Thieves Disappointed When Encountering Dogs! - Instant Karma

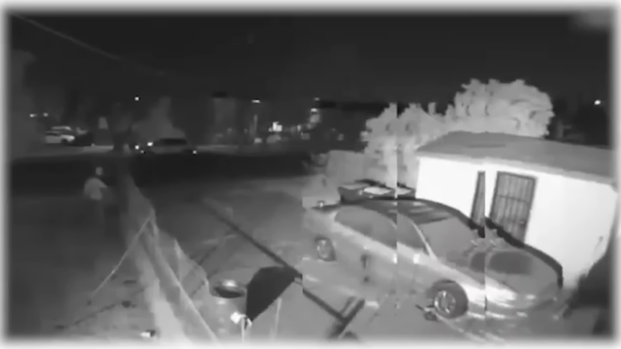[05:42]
German Shepherd Guard Dogs Attack Intruder This man jumped into someone's yard. What happens next is total chaos. He suddenly found himself face to face with two German shepherds. No wonder he panicked and blew his cover. The intruder decided to escape, so he scrambled onto the roof of a nearby car, thinking he'd found safety. But those dogs weren't giving up. They started guarding the car like it was their new mission.
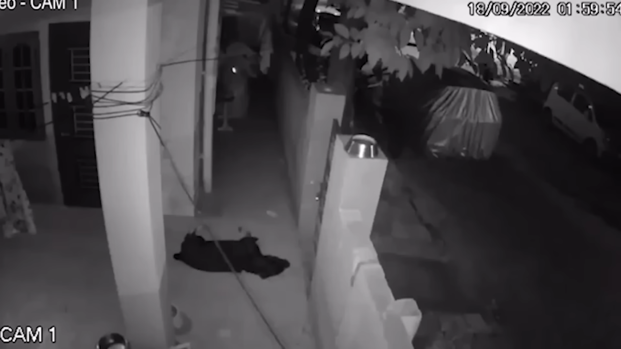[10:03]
They pass by the house and come backward with the intention of robbing.
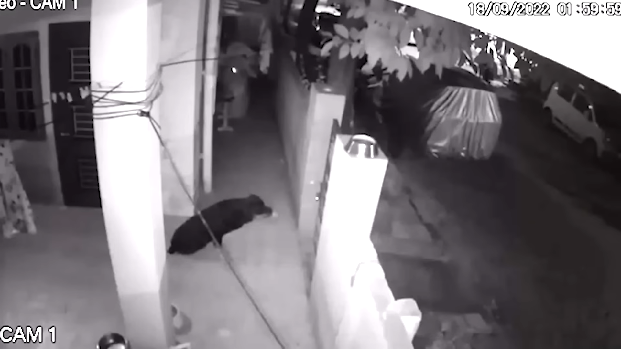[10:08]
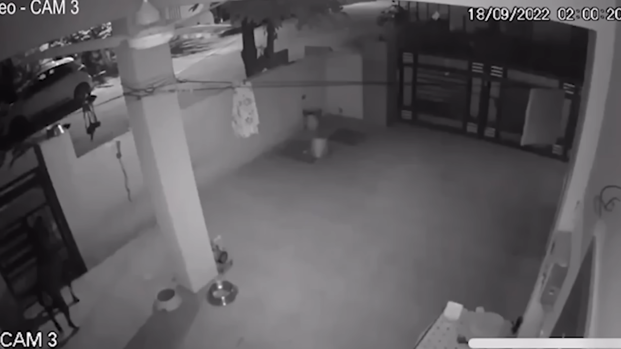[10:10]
Luckily, a family dog inside the house started to get restless as they approached again.
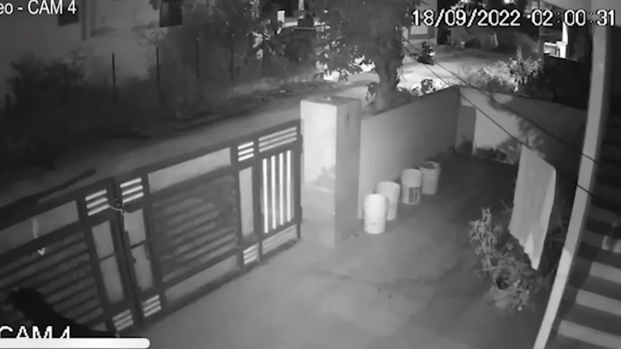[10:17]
He became alert and was all set to fight them off.
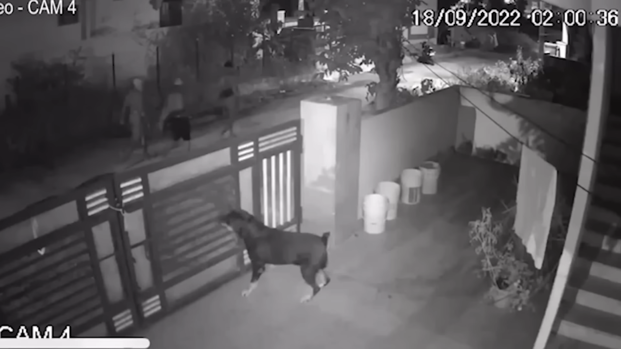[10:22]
I have to say that these would-be thieves were wise enough to leave. Number 15. Brave Dog saves owner from armed robber.
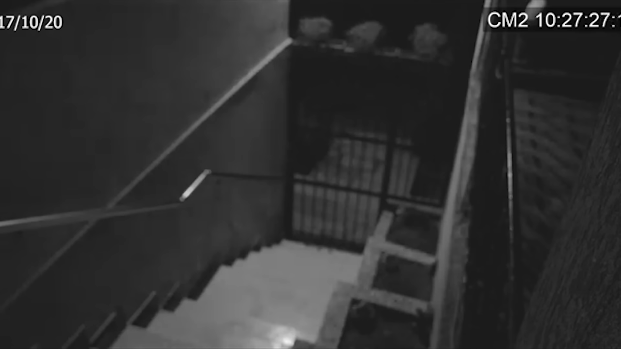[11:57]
This man, dressed entirely in black, was hanging around suspiciously in front of a gate.
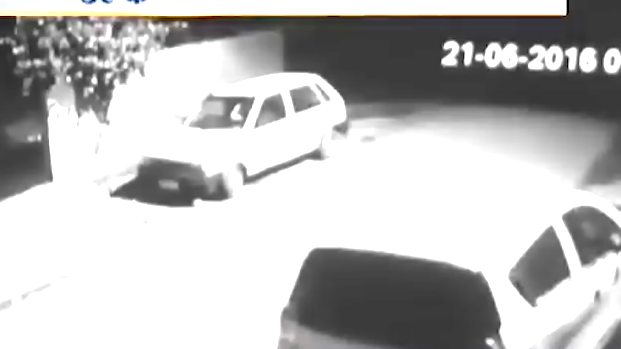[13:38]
a dog appears on the street and starts barking at him. You'd think that would be enough to scare the thief off, right?
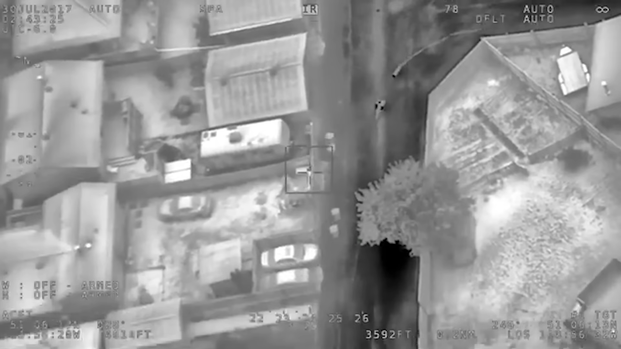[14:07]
Police Dog chasing a thief A teen and his accomplice broke into a northeast Calgary school, making off with some computer equipment.
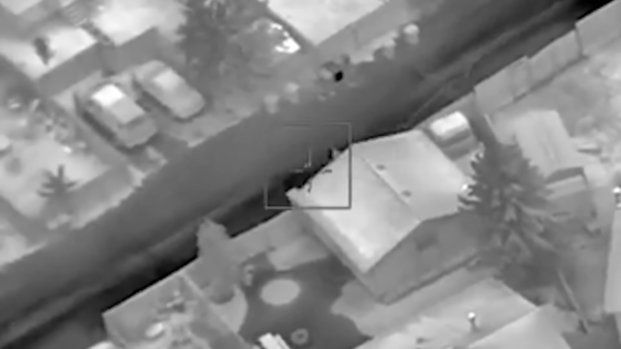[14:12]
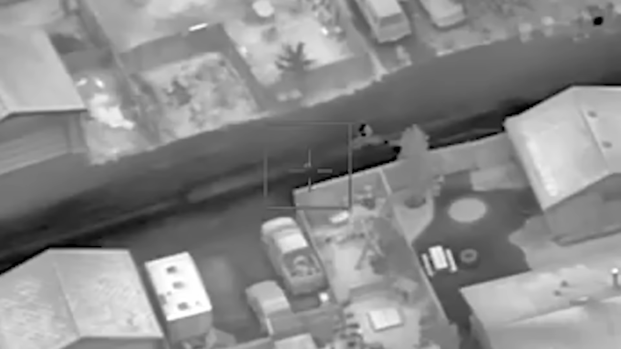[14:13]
The Calgary Police Service's Hawks helicopter captured nighttime footage of the chase.
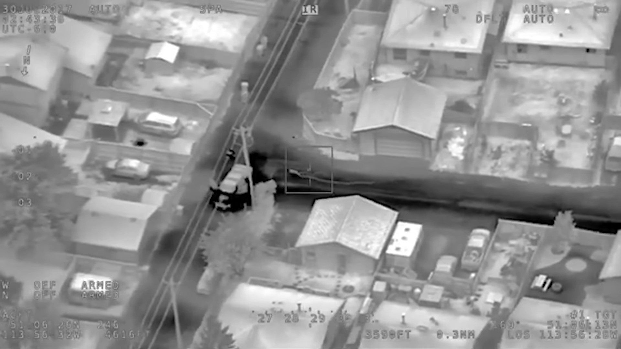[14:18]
When the police arrived, the teens tried to escape.
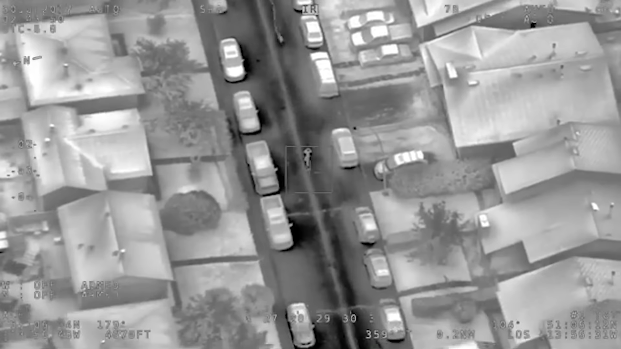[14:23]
One of them was caught quickly, but the other managed to get away on a bicycle.
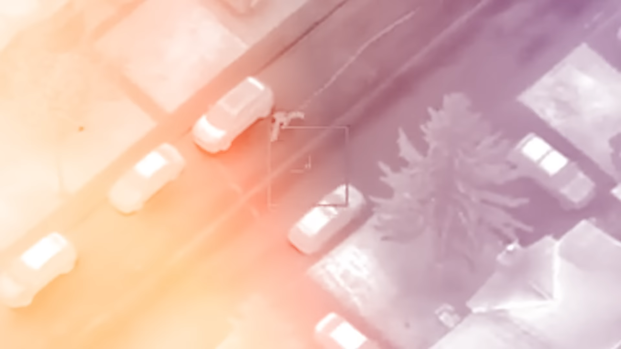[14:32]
That's when the police unleashed Jester, a canine unit dog, to track him down.